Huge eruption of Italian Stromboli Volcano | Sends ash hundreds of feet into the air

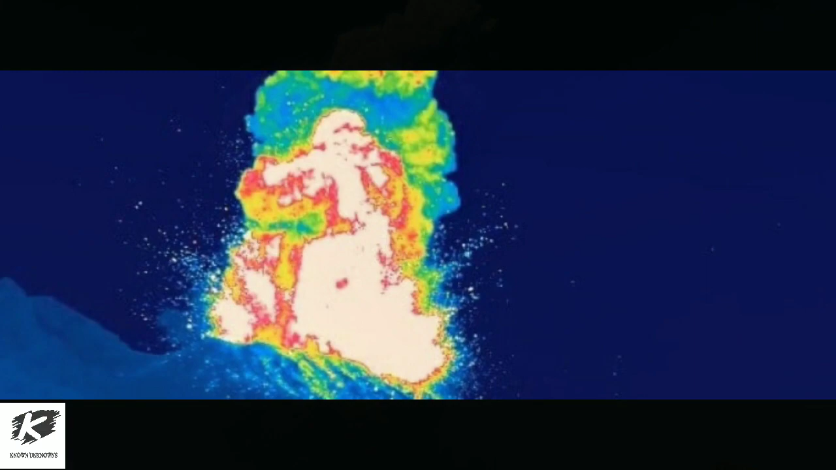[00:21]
put there by the Institute's Sicilian branch. Images show the start of the explosion and streams of lava rapidly running down the center-south side of the volcano, from a 190-meter height.